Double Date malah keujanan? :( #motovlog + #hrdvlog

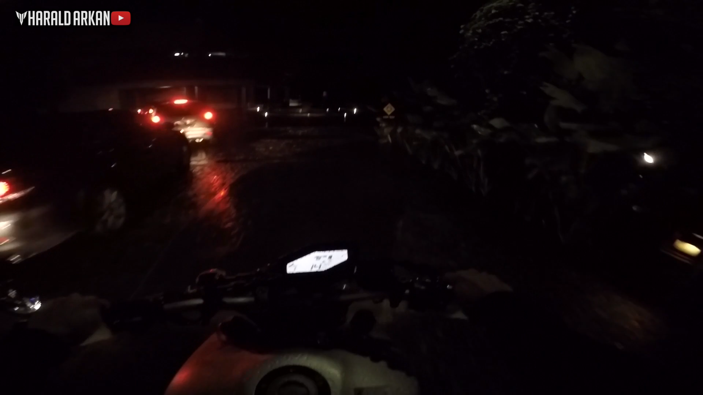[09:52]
Gue kira ban gue bocor, nggak taunya emang licin banget bro, parah.
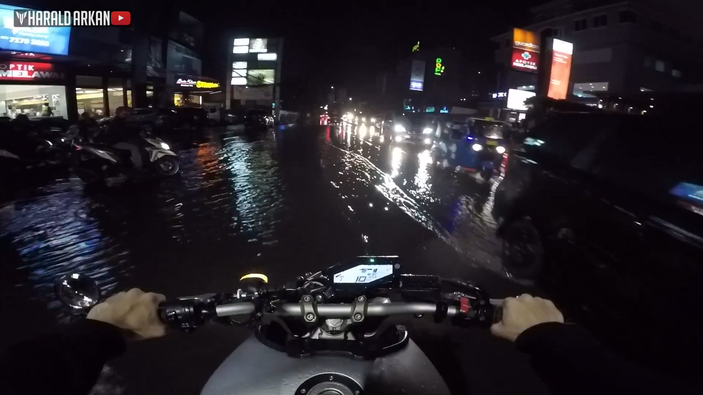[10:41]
Damn, kita banjir-banjiran. Woohoo. Woohoo. Gila. Ya, yes, selesai. Di sini memang banjirnya parah, Bril.
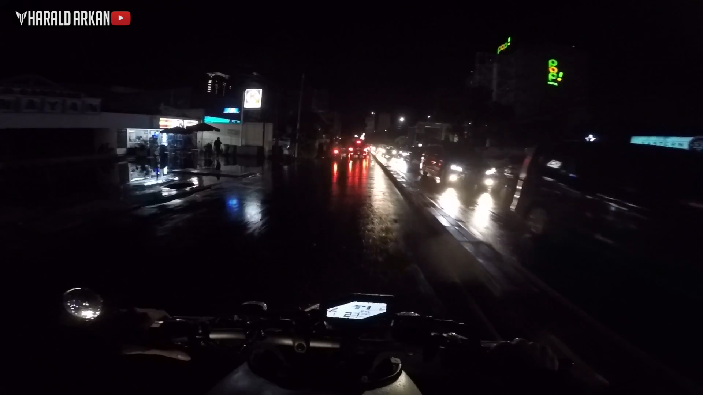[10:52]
Biasanya di situ suka jadi pantai anjir.